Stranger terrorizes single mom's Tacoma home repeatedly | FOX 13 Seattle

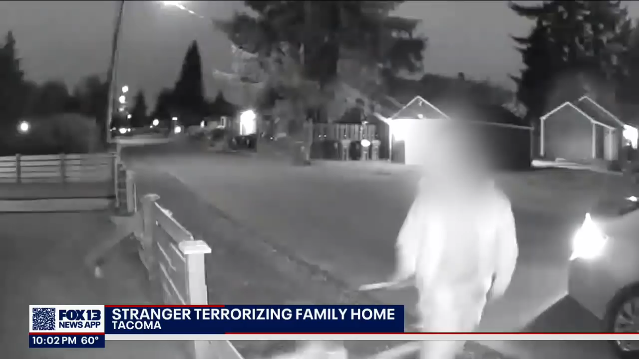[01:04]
The neighbors don't know who he is. I don't know who he is.